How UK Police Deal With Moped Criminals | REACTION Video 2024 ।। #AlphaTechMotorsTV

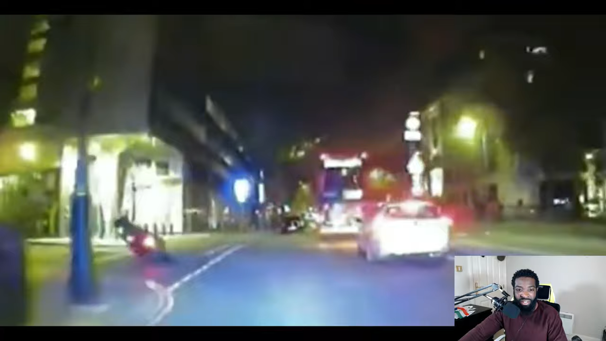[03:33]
As you've seen from the footage, the majority of people are getting up off of their bike, in some cases running away, being quite indignant that they have been knocked off of their bike.